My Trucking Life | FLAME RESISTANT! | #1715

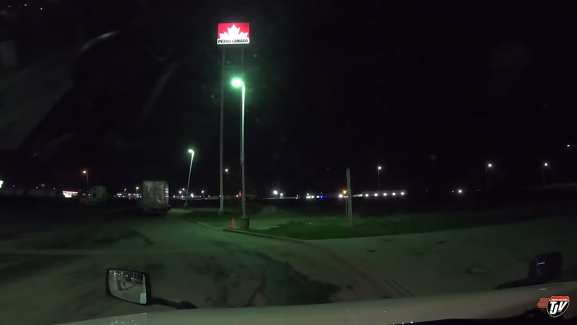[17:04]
It's got to be a place I can park around here somewhere.